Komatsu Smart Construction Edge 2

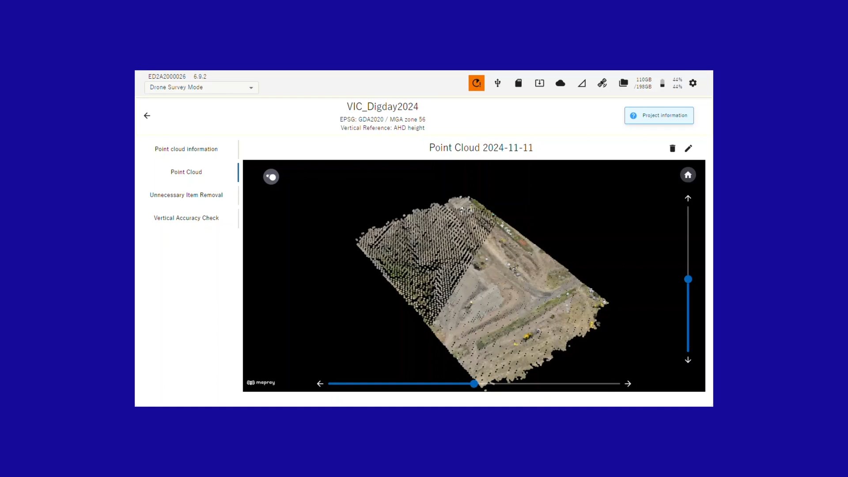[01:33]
the dashboard allows you to monitor site progress in near real-time, with a comprehensive view of your drone data.
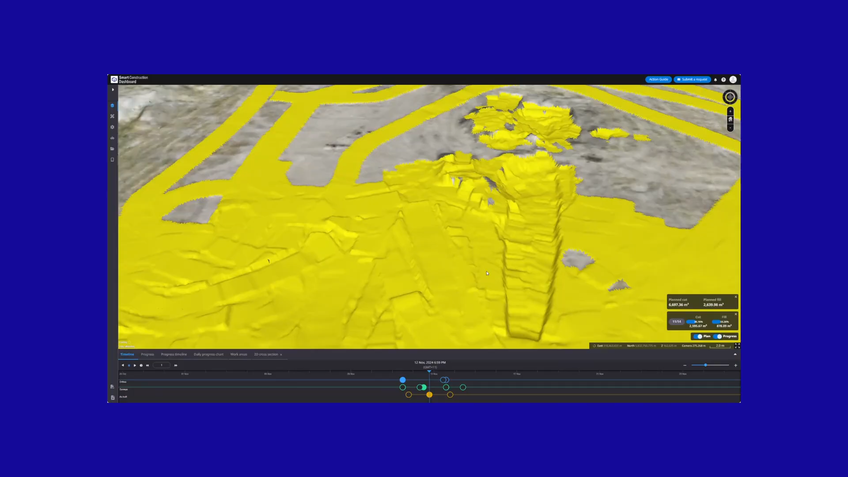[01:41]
View 3D terrain, track earthworks and monitor project timelines all in one place.